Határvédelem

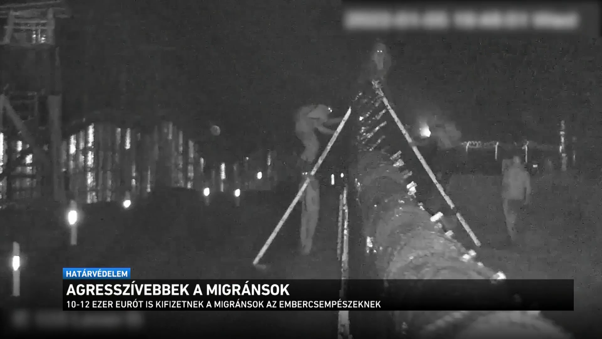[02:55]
Egy magát afgánnak valló migránssal is sikerült interjút készítenie az M1-nek. Ő azt mesélte, hogy a szerb-magyar kerítésen létrákkal próbálnak meg átjutni.
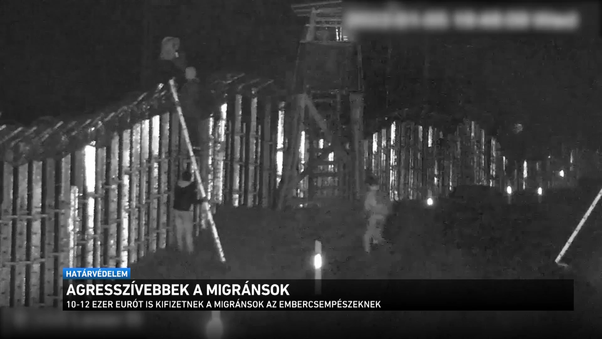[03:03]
Ez a legfelkapottabb módszer jelenleg.
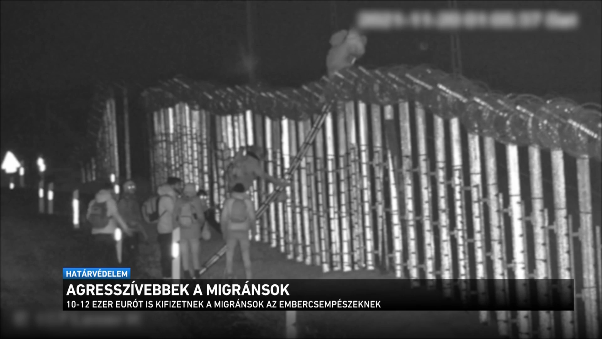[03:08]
A migráns állítása szerint ezeket az akciókat embercsempészek tervezik meg, és ők is irányítják.
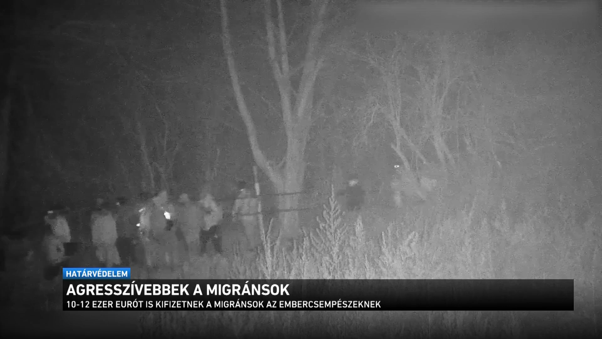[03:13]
A vadonatúj alumínium létrákat az embercsempészek adják a bevándorlóknak.